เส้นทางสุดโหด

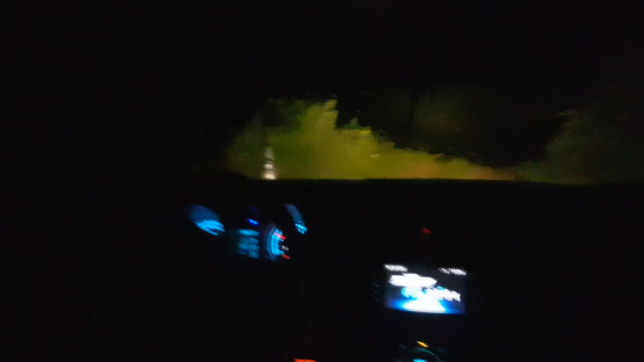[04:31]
นี่เหลืออีกว่า นี่ น้ำเย็นได้ไหมน่าแค้มไหมครับ
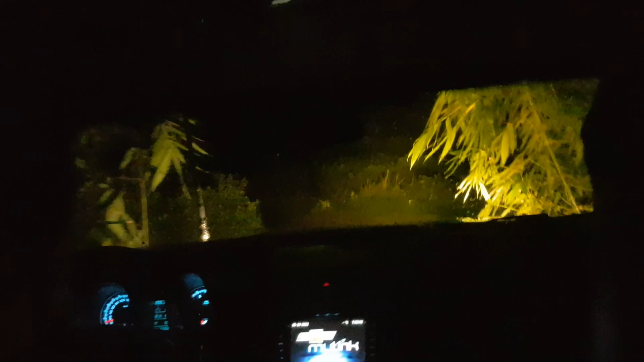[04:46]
เทียนไม่เลยครับ ไม่ สูสภาพแล้วไม่น่าไหวครับ